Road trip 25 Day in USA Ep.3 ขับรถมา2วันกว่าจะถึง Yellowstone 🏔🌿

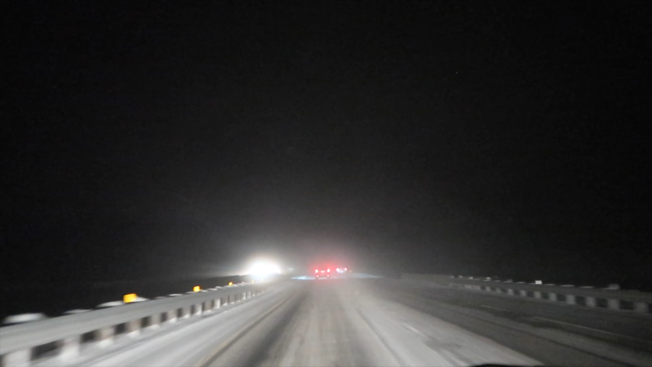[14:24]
เอาแล้วครับหลังจากที่เราออกจาก Yellowstone กำลังมุ่งหน้าไปที่ลัดวอชิงตันนะฮะเห้อเราได้พบกับกระสุปปัญหาอีกแล้ว มันogyา 초� again0 sejaหิมะวันนี้อกูเจอมองอีกแล้วครับitch 늙 1ท plague 2 8 ชั่วโมงอีกแล้วท้าจะทำเวลาก็ทำไม่ได้อีกแล้ว ต้องไปอย่างเนี้ยدا ไปอย่างเนี้ยป่ะเป็น 10 ชั่วโมงไม่แน่อาจากไม่มีหมอกเหลือข้างนาแต่ตอนนี้คือต้องไปแบบนี้